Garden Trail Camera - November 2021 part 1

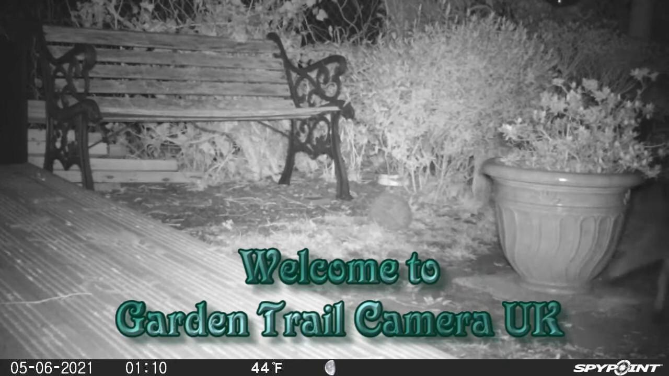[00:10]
Hello and welcome to November. As you can see the weather isn't very good and you can just see this little hedgehog making his way out of the rain.
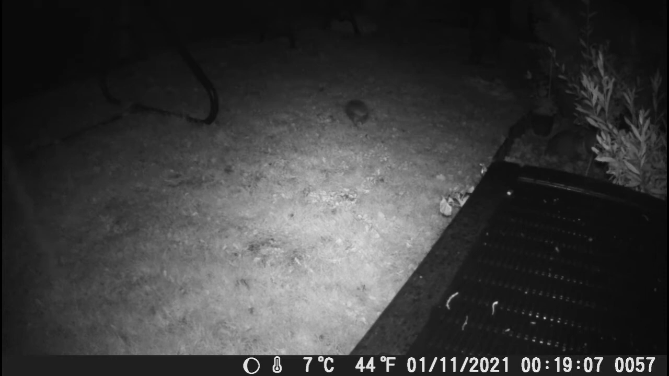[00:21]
It goes up into the top corner of the screen and disappears into the hedgehog house. Yeah this wasn't exactly the most dynamic place to put the camera. I've got a few images and video of the hedgehog going up and down the garden but
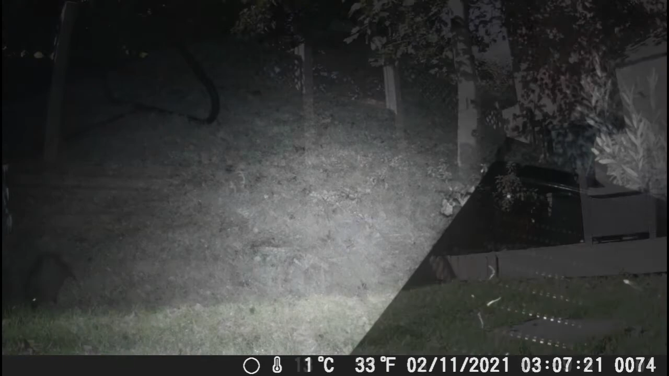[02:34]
So, not an awful lot happening from this angle, so I decided to change the angle a little bit to see if we can get some better night time footage.
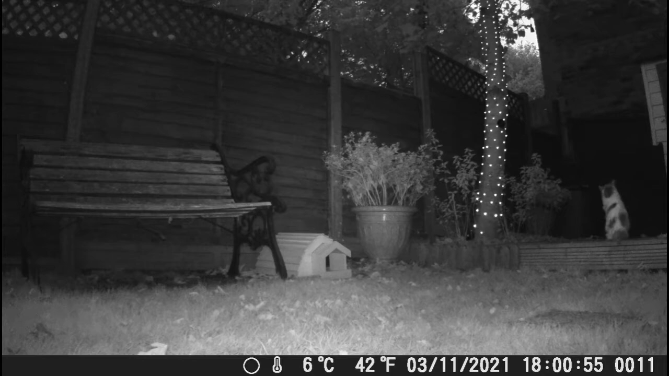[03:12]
None of these cats belong to us, George or Arthur, as you know.
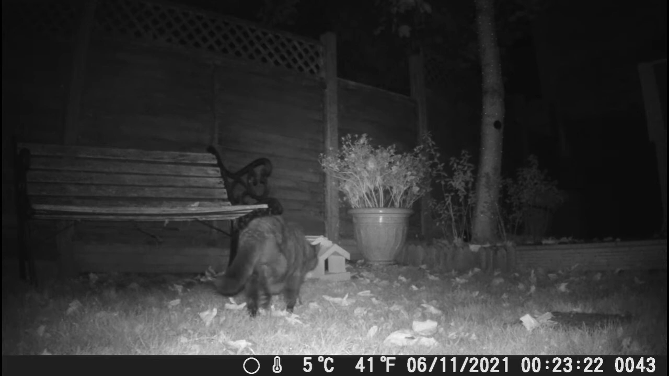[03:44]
Yes, he doesn't get out into the garden that much.
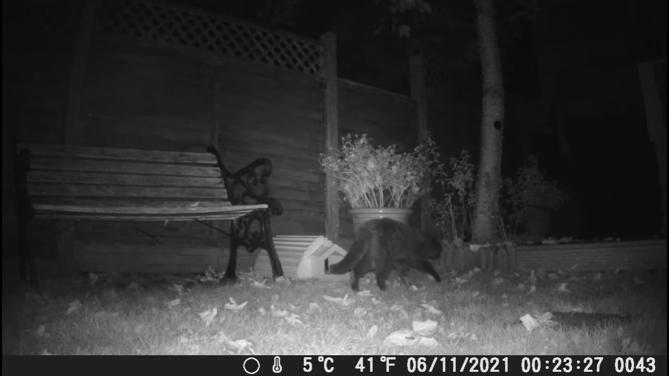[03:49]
Ladies and gentlemen, for your amusement, just to prove that three days ago wasn't a fluke, but this is actually the way he gets home.